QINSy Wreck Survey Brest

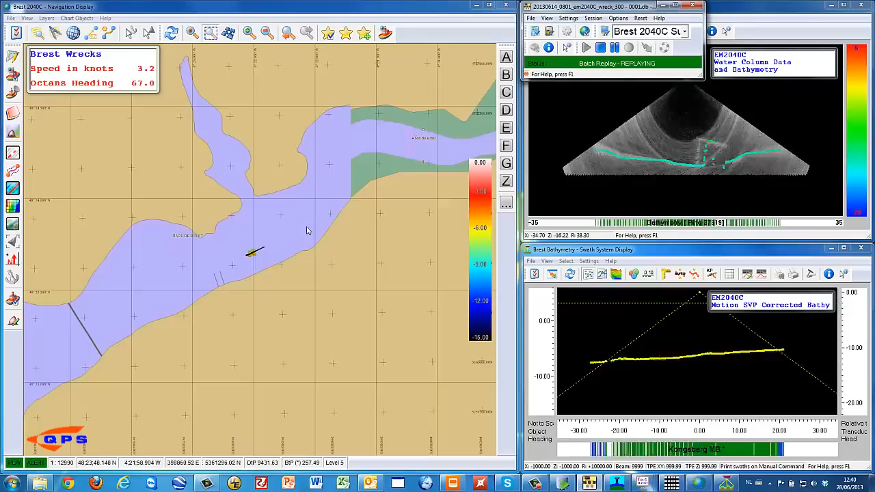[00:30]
On screen: speed 3.2 kn
and Fledermouse Midwater for the water column data processing. The raw data is replayed using the Quincy recorded database files from the acquisition phase.
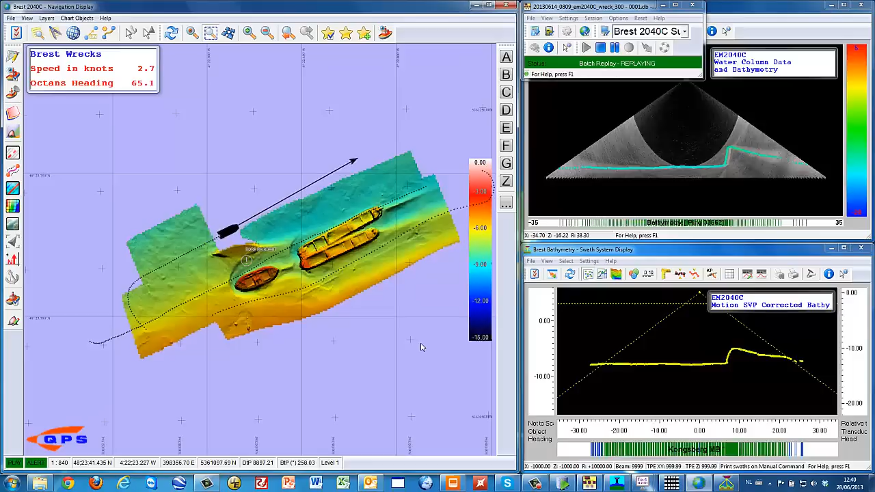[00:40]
On screen: speed 2.7 kn
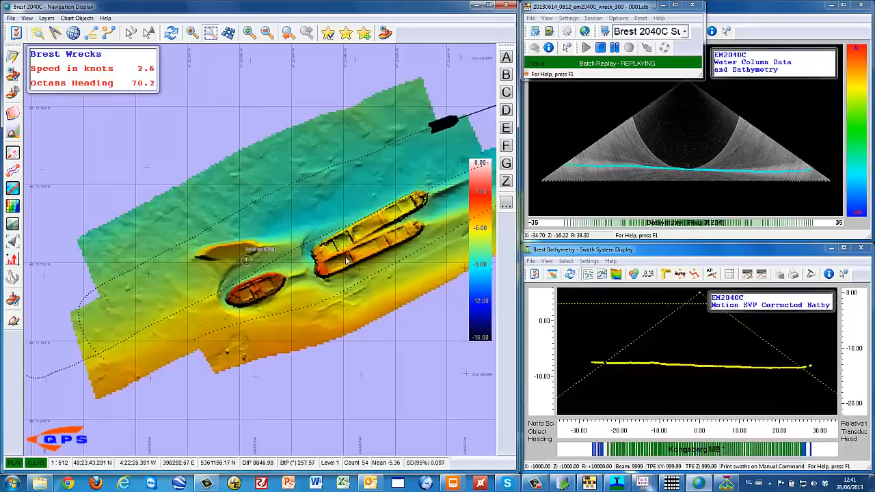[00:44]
On screen: speed 2.6 kn
These displays are set up in Quincy to demonstrate how the different data sources can be visualized. On the left, the plan view with the grid statistics. On the top right, the water column data. And in the bottom right, we can see the motion and refraction corrected bathymetry data. This part of the clip demonstrates how Quincy can fill a multi-resolution grid with bathymetry, average beam backscatter, and so-called time series beam backscatter. Later on in this clip,
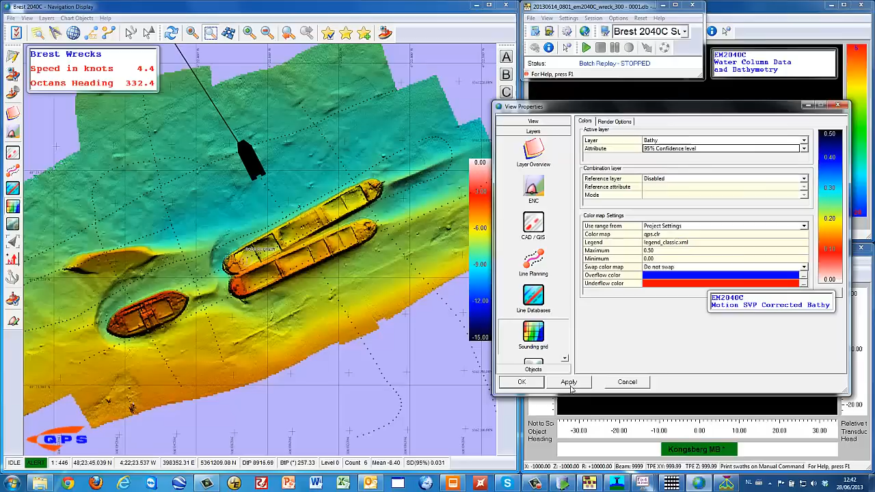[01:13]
On screen: speed 4.4 kn
we will explain the difference between average beam backscatter and the beam time series in more detail.
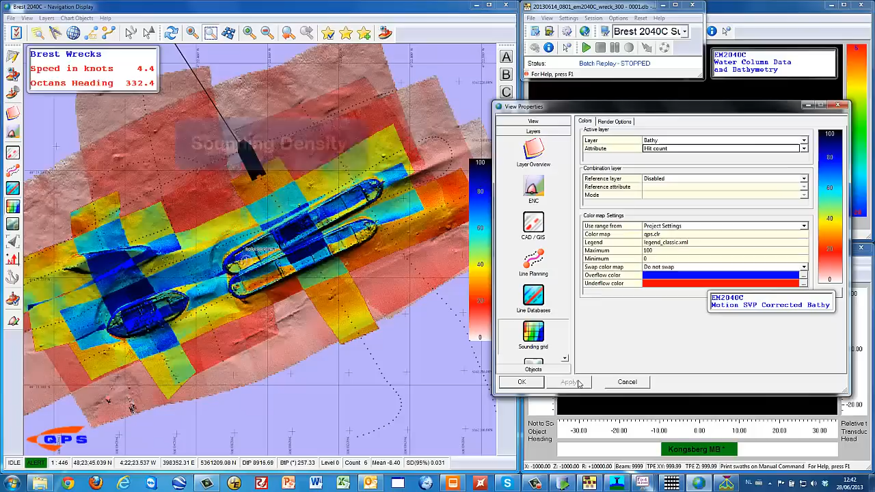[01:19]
On screen: speed 4.4 kn
Have a look at the gridded bathymetry data, the gridded average backscatter, and the gridded beam time series data.
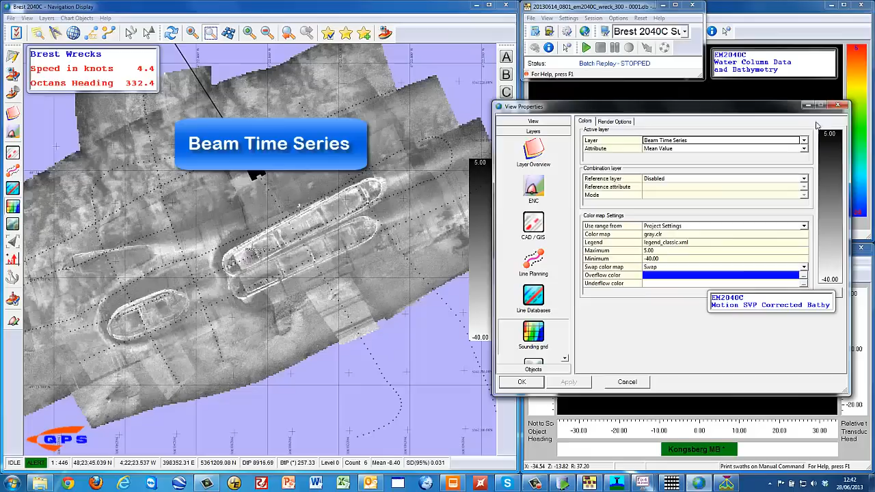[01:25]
On screen: speed 4.4 kn
This explains the difference between the average backscatter and the beam time series data.
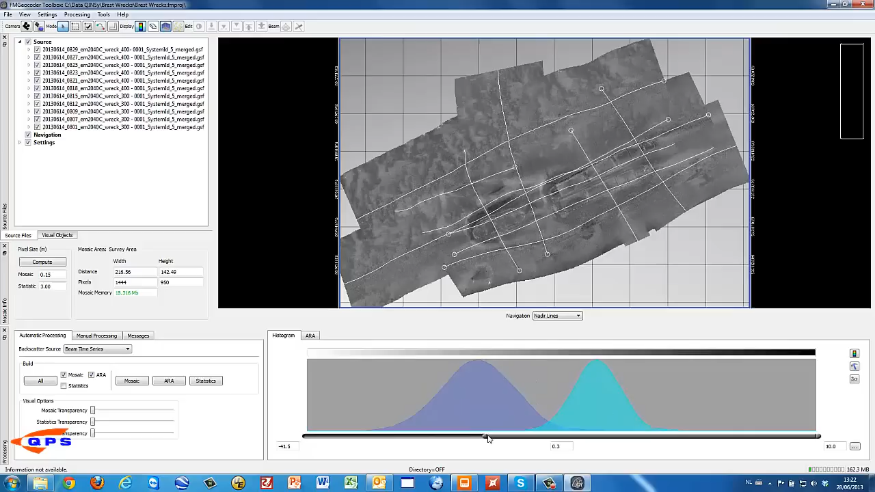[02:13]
The observations are in DB, so let's use the same lower and upper limits as we used for building the mosaic grid statistics.
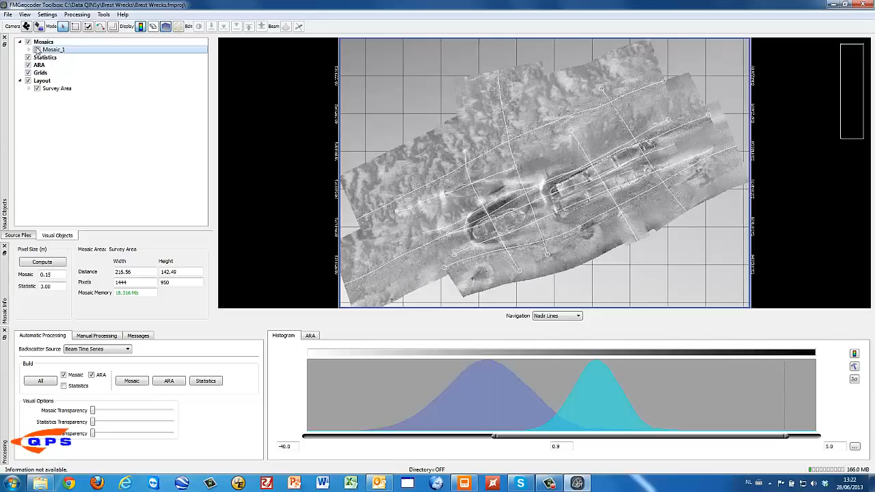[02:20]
Now simply export the mosaic to a geo-referenced TIFF image.